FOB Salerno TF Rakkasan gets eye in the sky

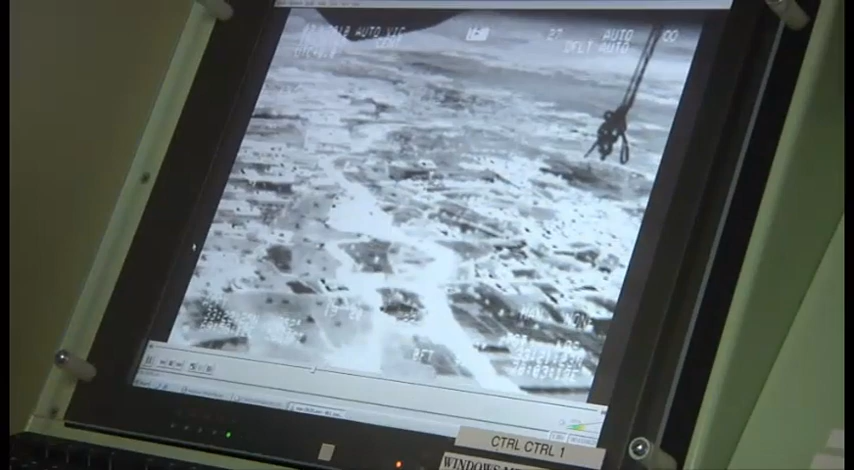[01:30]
Once we've got him, we've got him. So, sir, how much can this aerostat lift? This particular aerostat lifts about 500 pounds,